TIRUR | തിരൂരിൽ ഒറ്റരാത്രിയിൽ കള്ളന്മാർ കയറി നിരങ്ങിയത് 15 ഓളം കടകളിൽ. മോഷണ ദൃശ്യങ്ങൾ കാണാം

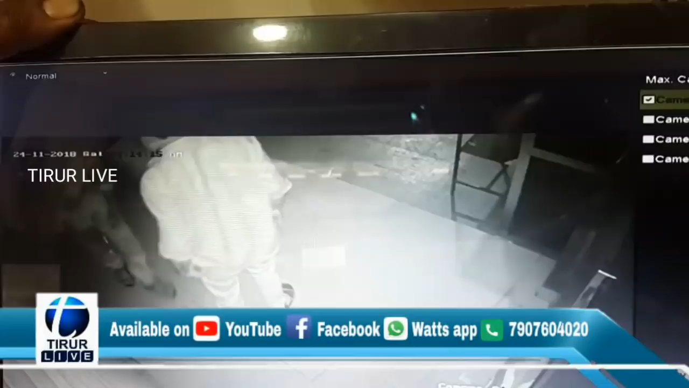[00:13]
തിരൂർ പയ്യനങ്ങാടിയിൽ 5, കാവപ്പുരയിൽ 5, വൈരത്തൂരിൽ 4 കടകളിലാണ് മോഷണം നടന്നത്. കാറിലെത്തിയ 3 സംഘം പൂട്ടുപൊളിച്ച് കടയ്ക്കകത്ത് കയറി പണവും സാധനങ്ങളും എടുത്തിറങ്ങുന്ന ദൃശ്യം ലഭിച്ചിട്ടുണ്ട്.
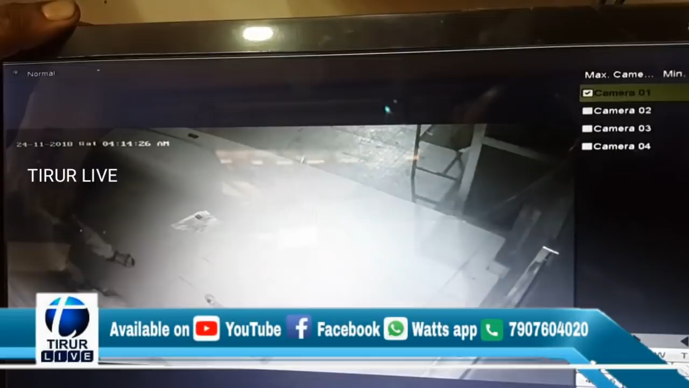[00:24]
വയലത്തൂരിലെ ഇസ ഫാഷൻ സെന്റർ, കരിങ്കപ്പാറ മൊത്ത പച്ചക്കറി വിതരണ കട, തേങ്ങാ തൂക്കമെടുക്കുന്ന കട,